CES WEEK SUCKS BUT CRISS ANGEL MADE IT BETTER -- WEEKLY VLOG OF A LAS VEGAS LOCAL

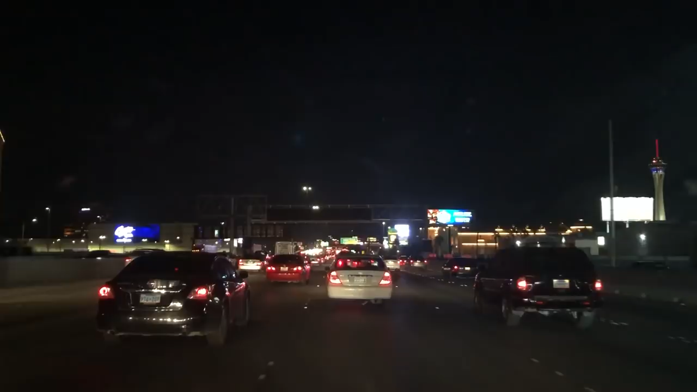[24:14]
But not before I got a deal with the Vegas traffic, even with the Project Neon almost completed. It is 5:35 rush hour time, and yes, the traffic still sucks.